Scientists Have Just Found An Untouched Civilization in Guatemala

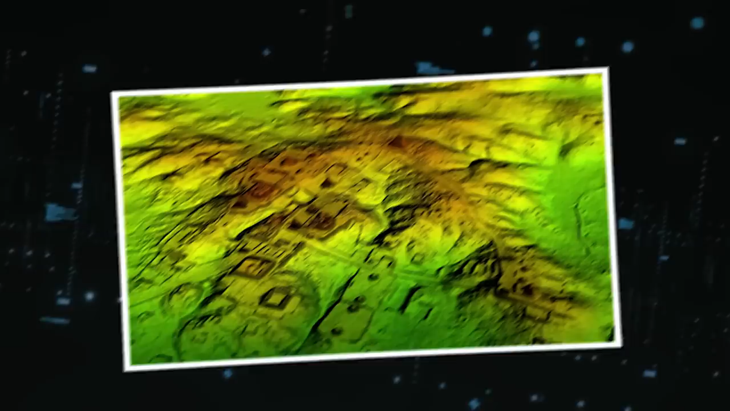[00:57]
LIDAR's X-ray Vision of Ancient Landscapes In the realm of discovery, a profound shift is unfolding,
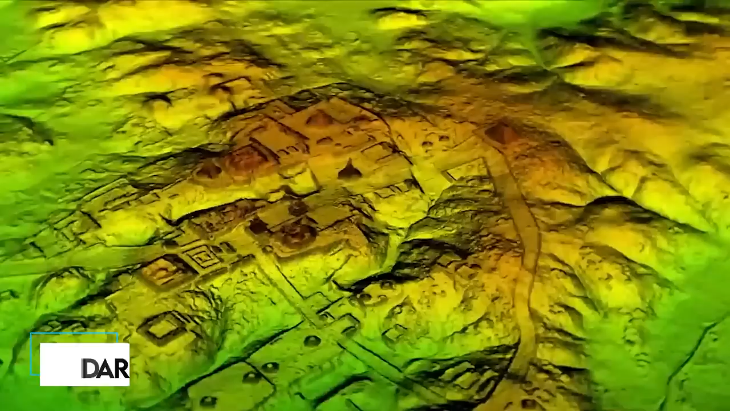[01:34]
An ingenious combination of satellite imagery and laser scanning technology known as LIDAR has brought forth these hidden structures from the shadows.
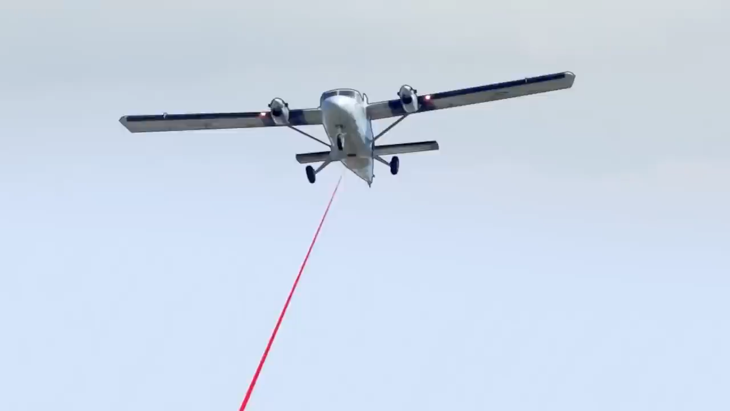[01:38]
LIDAR, a true marvel among our tools, emerges as a powerful force in Amazonian exploration. With its exceptional capacity to peer through the thick forest canopy, it reveals the concealed secrets lying below.
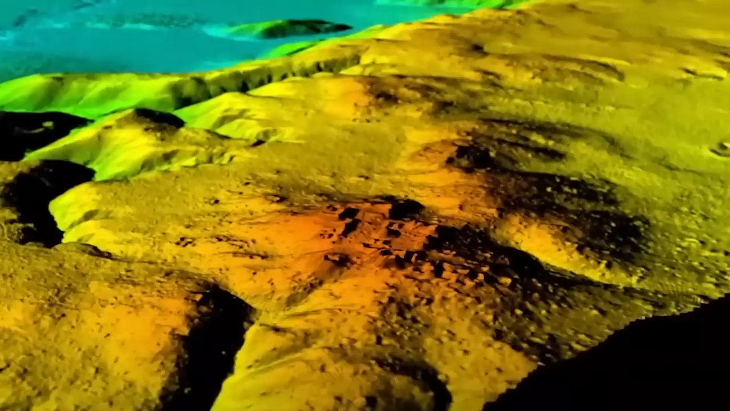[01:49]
Operating on the principles of light detection and ranging,
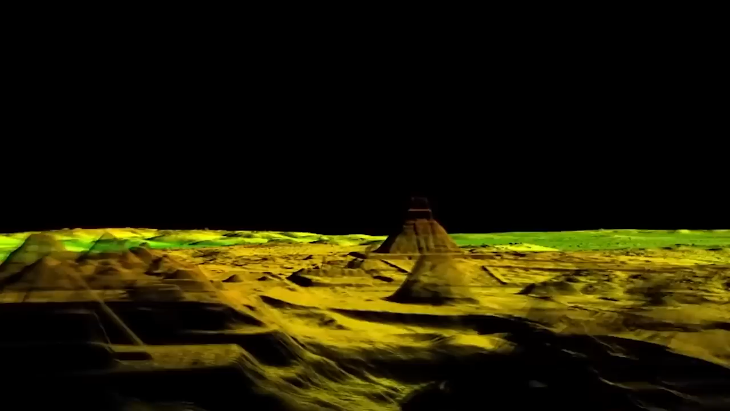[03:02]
modern archaeologists have turned to the cutting-edge technology of laser mapping, a powerful tool that aids in uncovering the secrets of the ancient Maya world.